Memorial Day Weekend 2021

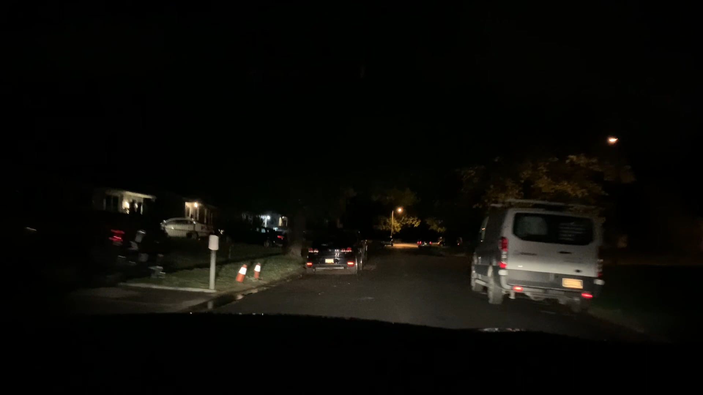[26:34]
And you might see a redhead run across the street here chasing kids. There it is. There's Ricky's Park. Yeah, there it is. And you might see him swinging here. Oh, there's Ricky's truck right there.
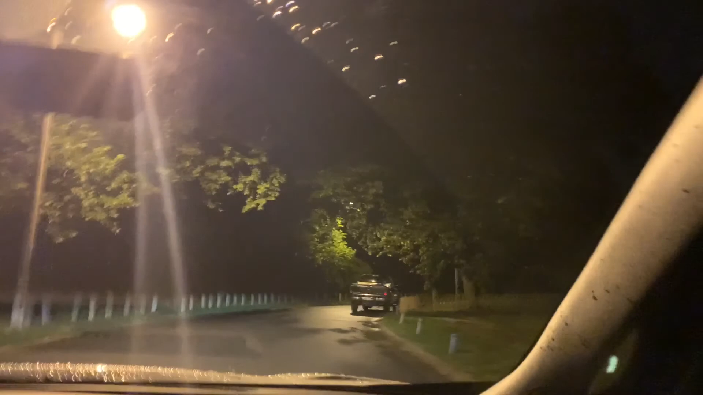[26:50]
We gotta stop. We gotta take a picture of the sign. Yeah, where is the sign? It's up a little more. I don't see the sign. Maybe they got it. No, there. No, yeah, there. Right there.